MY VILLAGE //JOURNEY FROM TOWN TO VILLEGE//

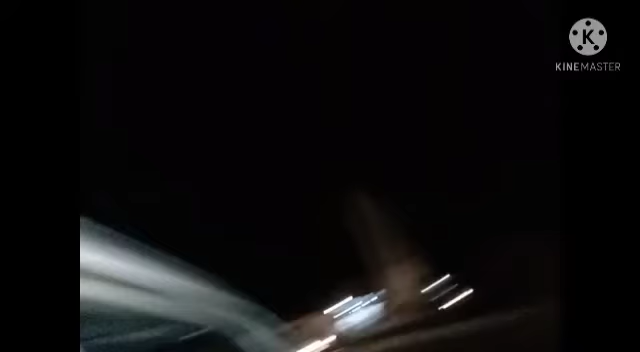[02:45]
دیکھ لیں یہ دوسرا ہے کہ یہاں تو نیٹ تو نہیں دکھائی دی رہا لیکن اس کو کہتے ہیں کلمہ چوک یہ بھی انتہائی خوبصورت جو ہے چوک ہے یہاں ہم ہم سے پیٹرول ڈلواتے ہیں ہم نے سکپ کیا اور آگے جو ہے یہاں پیٹرول ڈلواتے ہیں آگے ہم سفر کے طرف روانہ ہو چکے تھے